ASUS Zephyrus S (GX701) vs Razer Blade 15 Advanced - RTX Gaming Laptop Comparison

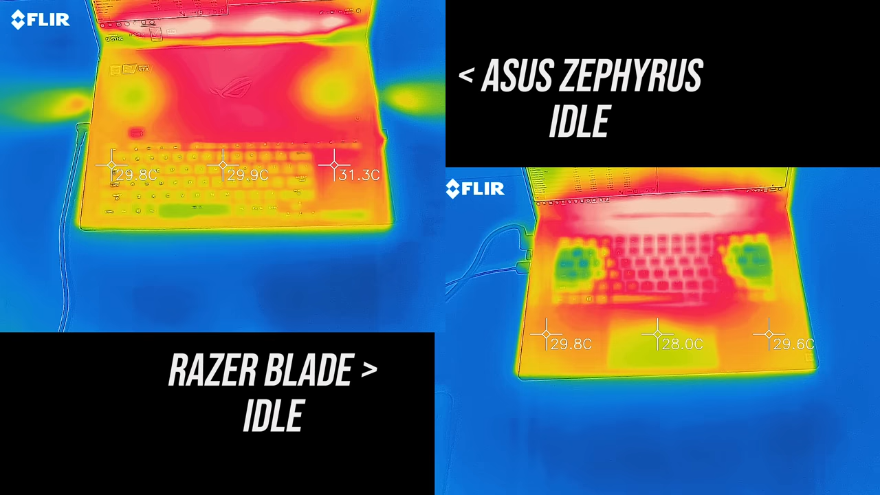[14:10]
As for the areas where you'll actually be putting your hands, at idle the blade was warmer in the keyboard area, though still cool overall if a little above average.
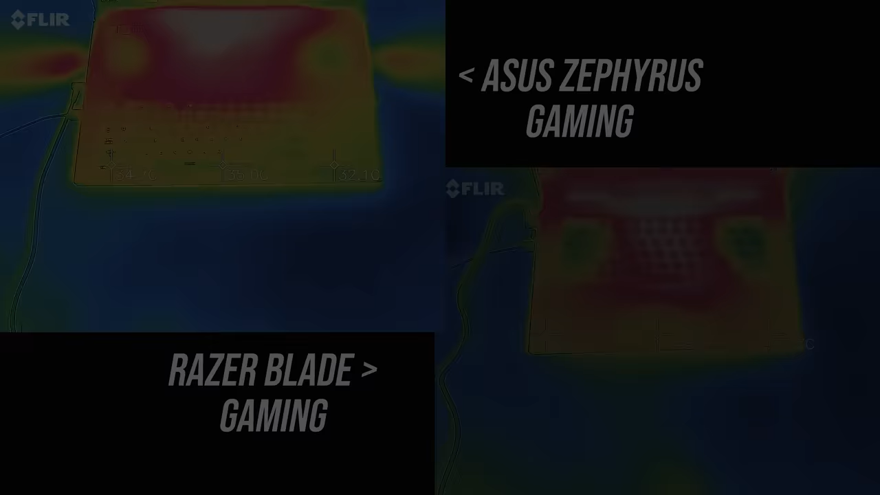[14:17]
While gaming the blade's keyboard gets significantly warmer compared to the Zephyrus, the Zephyrus keeps all the heat up the back where you won't be touching.
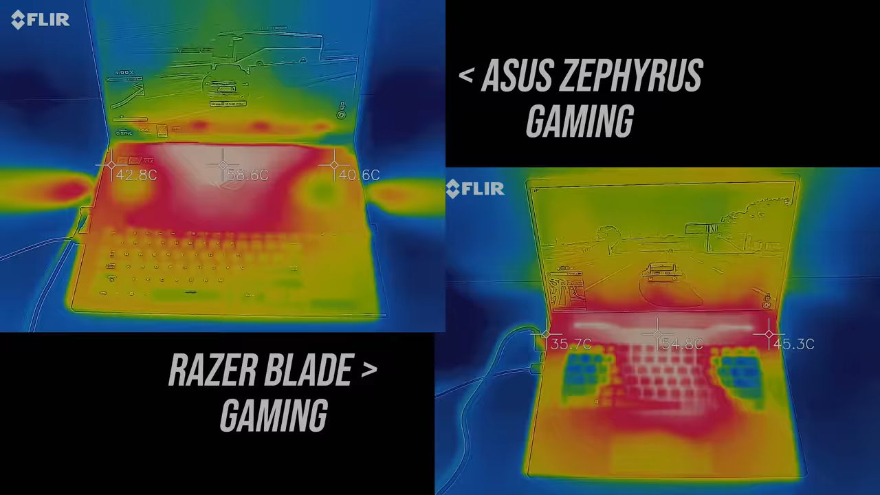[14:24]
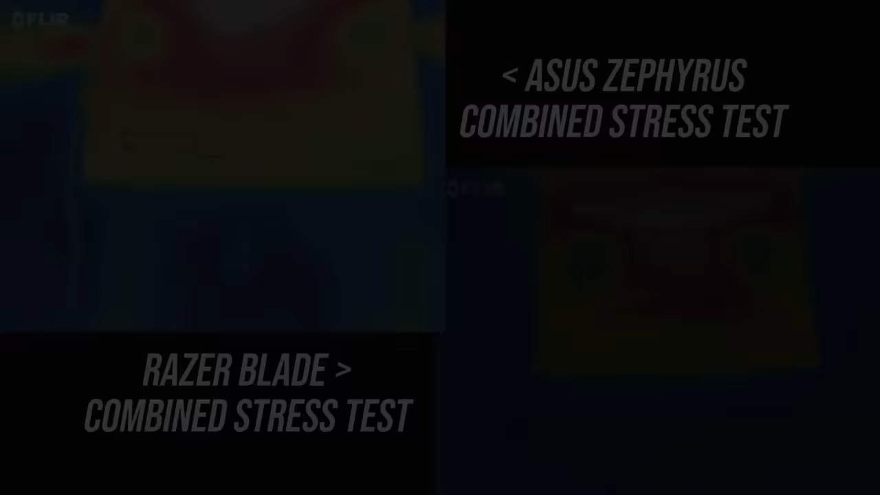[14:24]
While under the same combined stress test I noticed the wrist rest area of the blade feel warm, and again the keyboard is noticeably hotter,
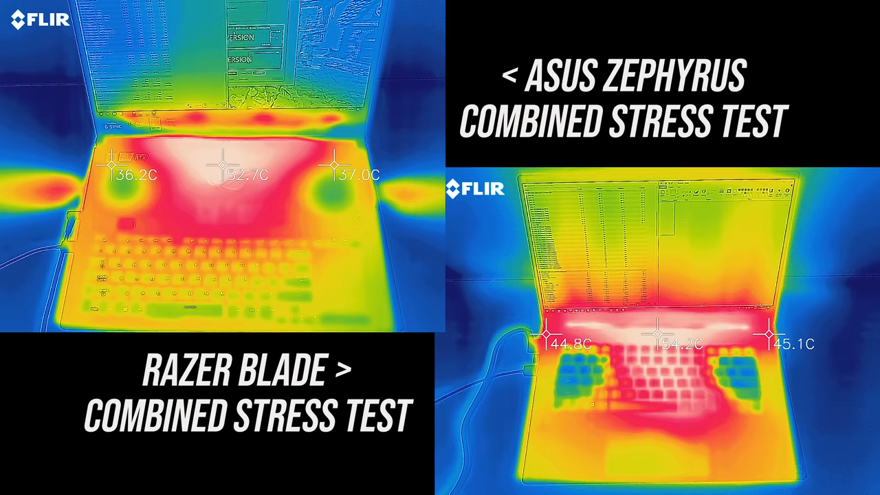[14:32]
though cooler over the WASD keys comparatively as the fans below seem to exhaust some air through here.